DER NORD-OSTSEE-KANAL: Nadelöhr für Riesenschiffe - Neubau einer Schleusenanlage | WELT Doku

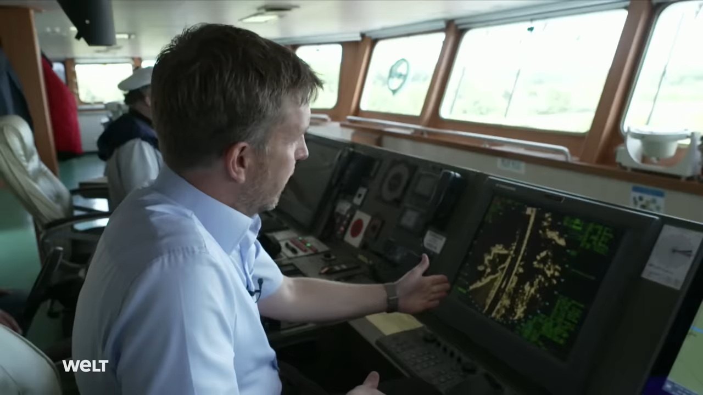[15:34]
Da kann ich immer drauf sehen, wie weit ich vom Ufer entfernt bin. Nicht in absoluten Zahlen, aber relativ bin ich an der Steuerbordseite dichter am Ufer als an Backbord.
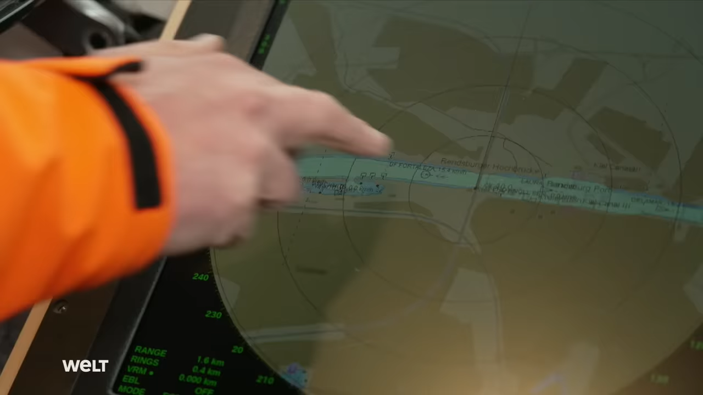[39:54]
Hier sieht man das Schiff, das ist im Kanal, nähert sich jetzt der Schwebefähre.
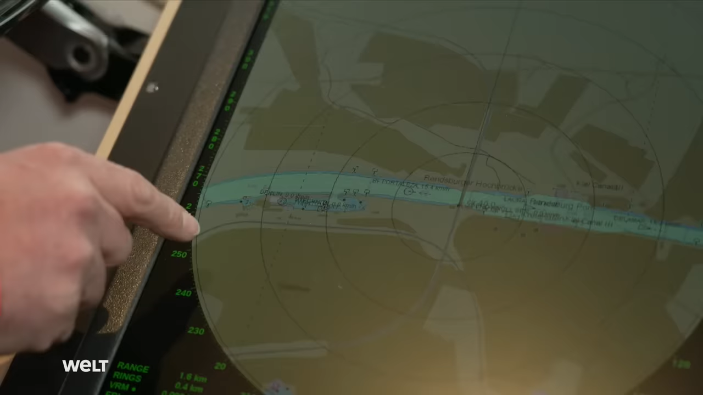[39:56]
Und hier haben wir die Ein-Kilometer-Linie. Sobald dieses Schiff in diesen Bereich reinkommt, bekommen wir ein akustisches Signal und dieses Touch-It-Enter.
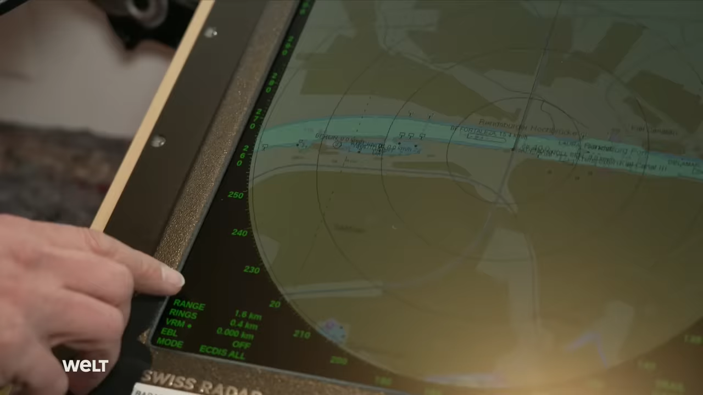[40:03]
Der hat praktisch den Hinweis bekommen, Achtung, Schiff ist da. Das läuft über dem Radar.